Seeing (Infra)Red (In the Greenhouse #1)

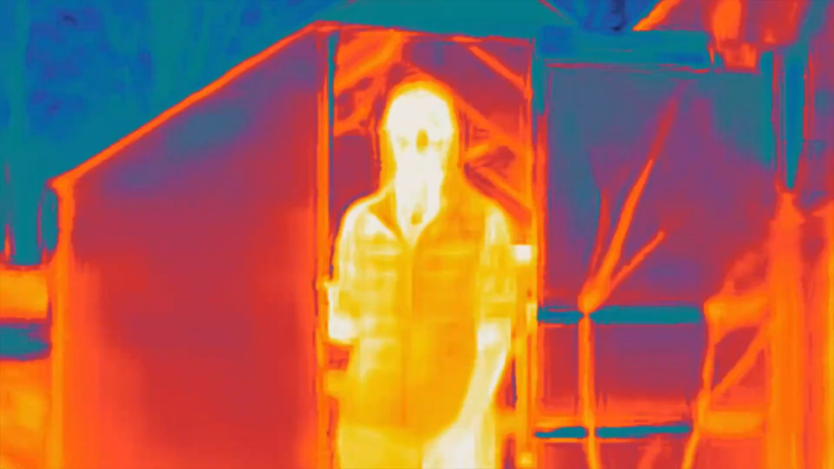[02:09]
okay now let's switch to infrared
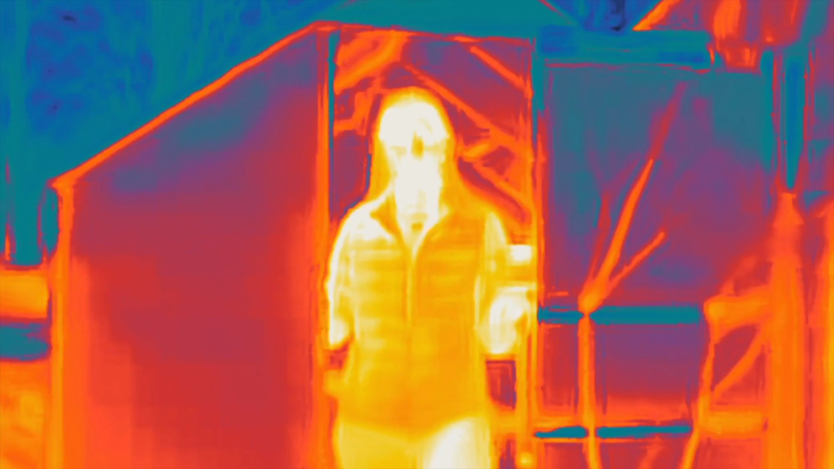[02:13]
this image is color-coded so that blues and purples indicate cooler objects
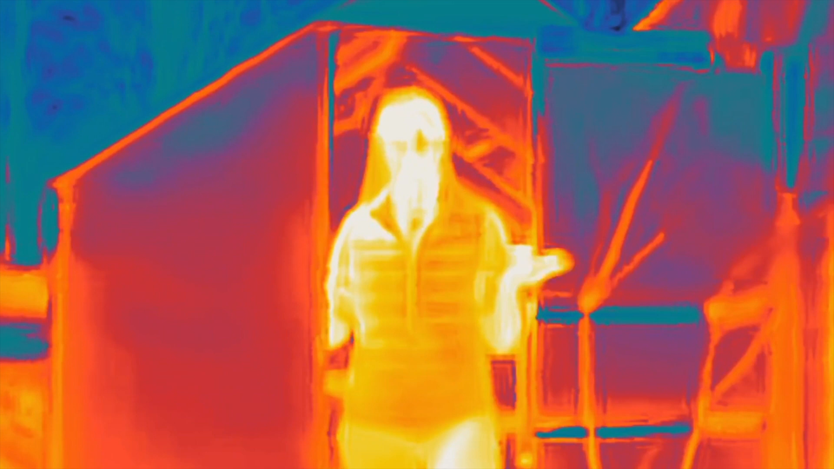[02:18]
and orange yellow and even white indicate much warmer objects notice that my
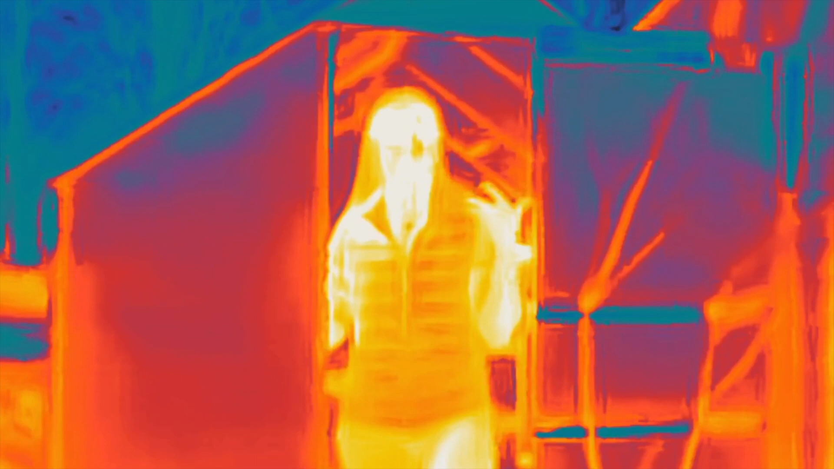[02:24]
face is really warm and so is everything else in the greenhouse now let's close
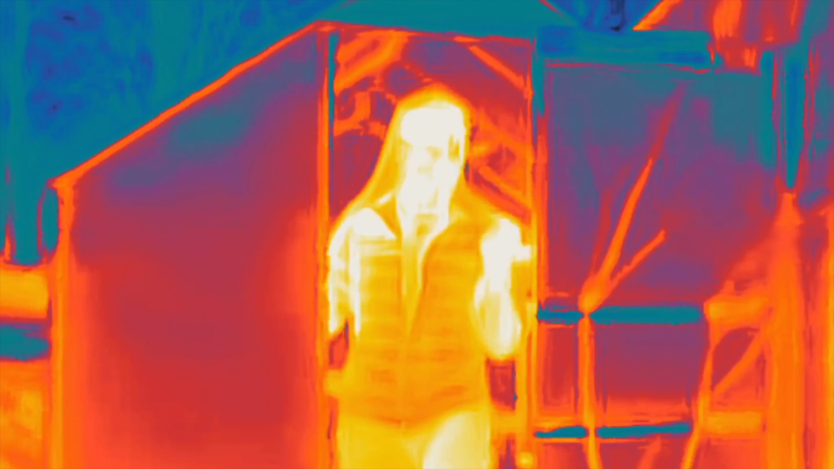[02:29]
the door whoa where did everything go let's do that again
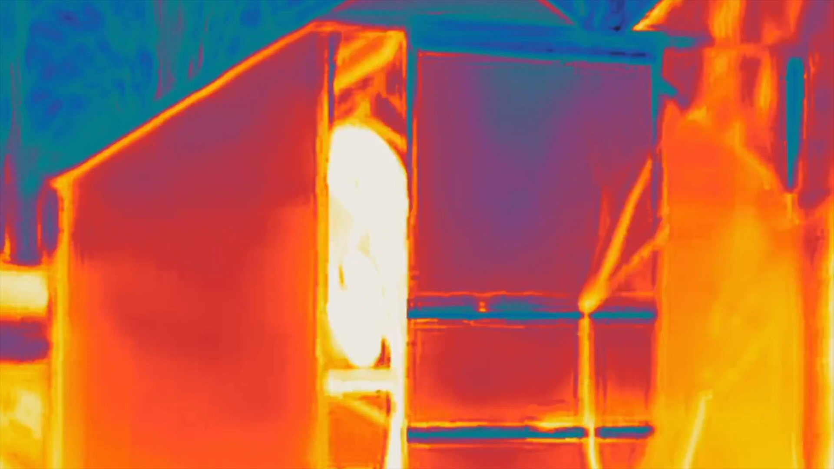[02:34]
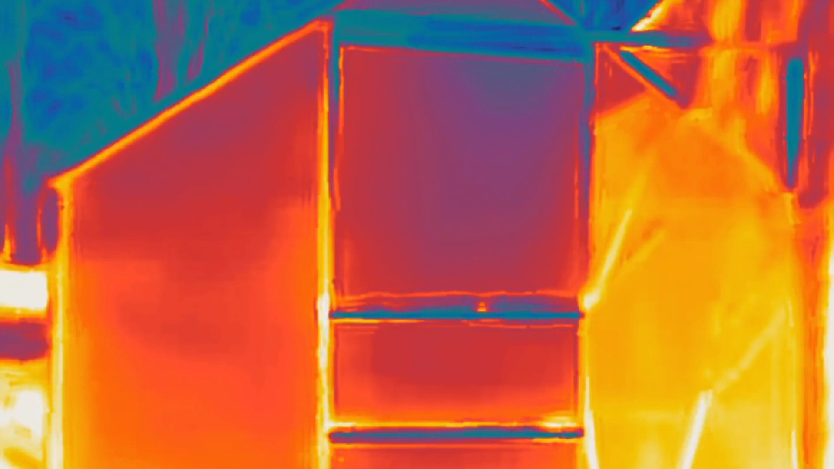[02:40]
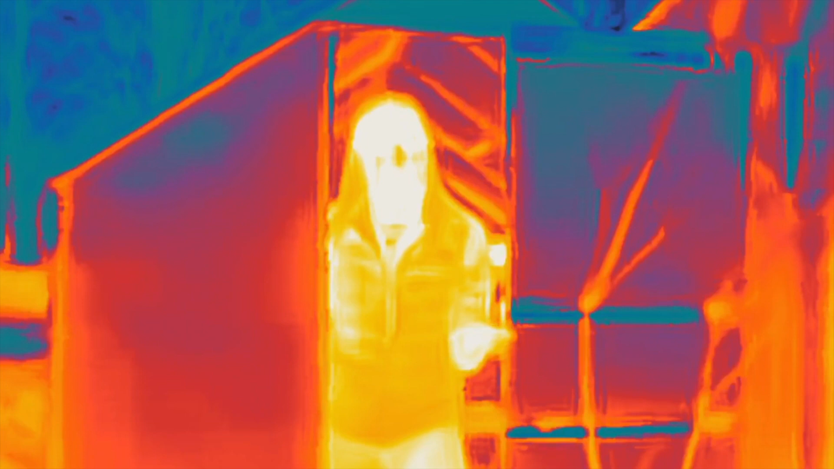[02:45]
the infrared energy is blocked by the door it's absorbed by the plexiglass and so it's going to take
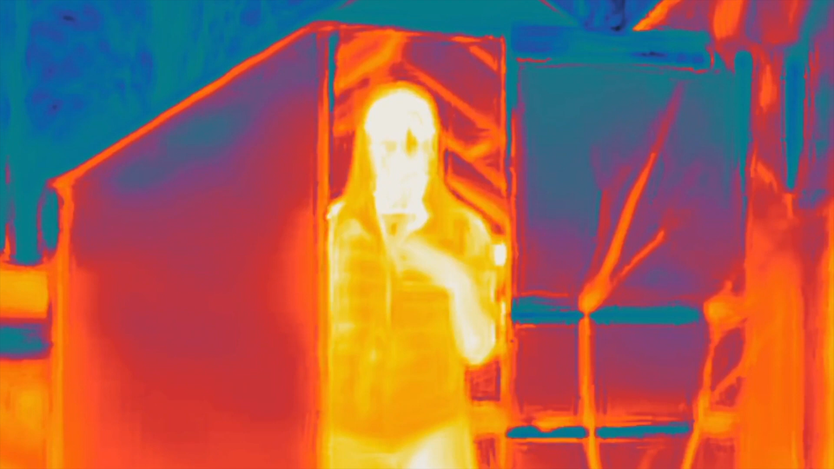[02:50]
much longer for that IR eventually to escape from this greenhouse now when we talk about
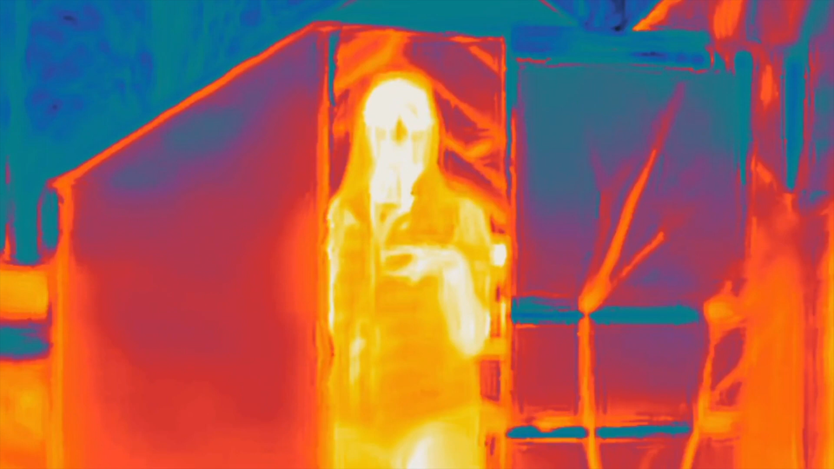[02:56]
the greenhouse effect in the context of global climate this is what we mean most gases in the atmosphere
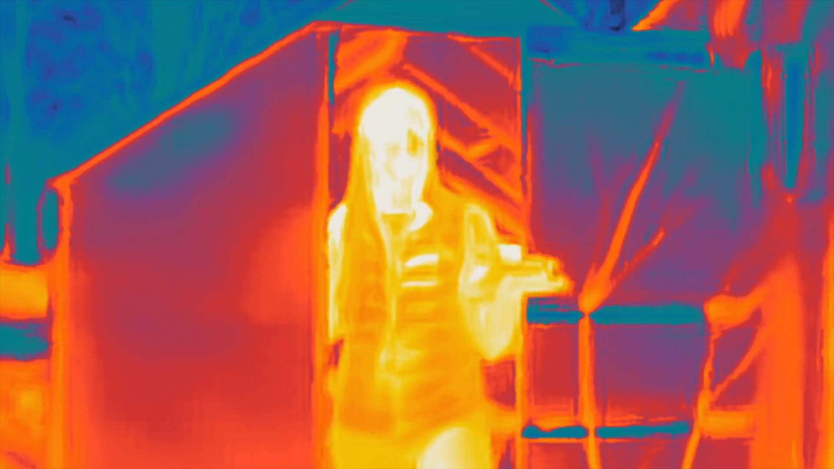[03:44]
be challenging to understand is because we can't see them but fortunately we can
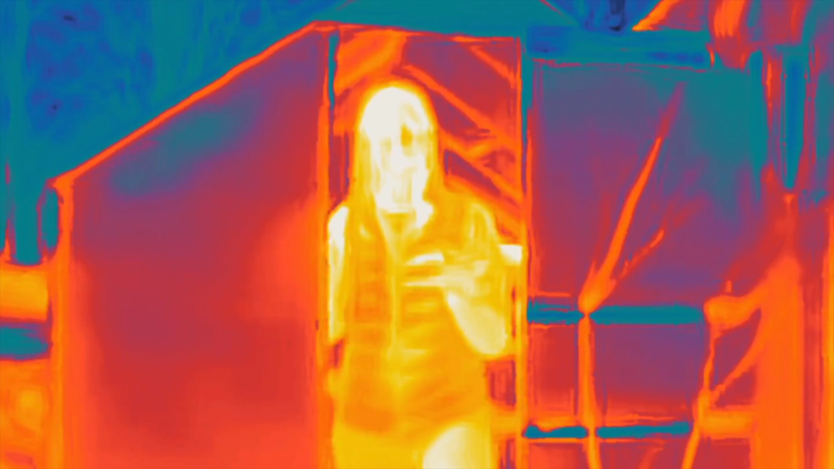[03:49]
use some cool tools like our infrared camera to visualize the invisible and to understand it better how cool is that